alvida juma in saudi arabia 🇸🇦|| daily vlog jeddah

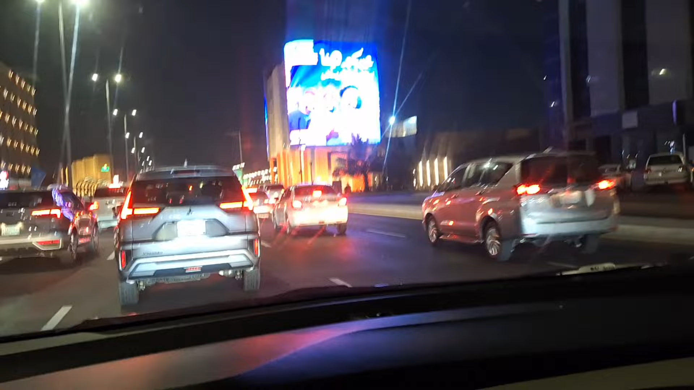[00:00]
तो ये है दोस्तों तहलिया का नज़ारा, और यूटर्न मार के भाई यही है पेट्रो महत्ता नेफ्ट का, यहीं से भरवा लेंगे तेल।
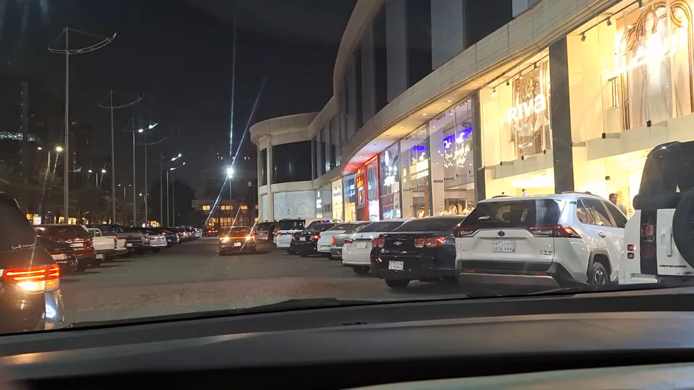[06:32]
तो अभी दोस्तों आ चुके हैं तहलिया, और भाई पार्किंग मिल गई है अभी तुरंत, गाड़ी निकल रही थी ओडीसी बड़ी वाली और हमारी है छोटी वाली ओडीसी, तो यहीं लगा देते हैं भाई।
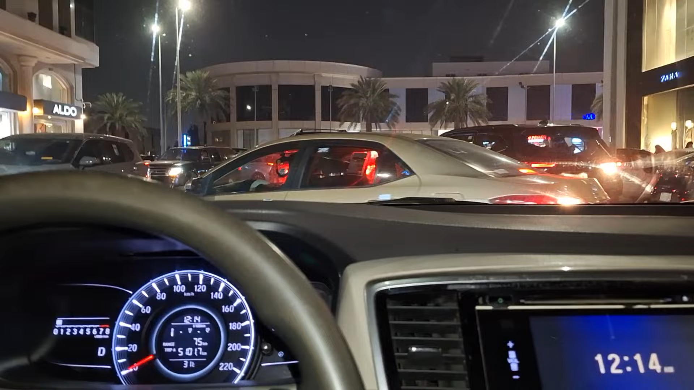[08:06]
और यहाँ भाई पार्किंग का बड़ा मसला फंस रहा है, कोई आगे गाड़ी लगाए कोई पीछे, देखो गाड़ी गाड़ियाँ पे गाड़ी हैं सब।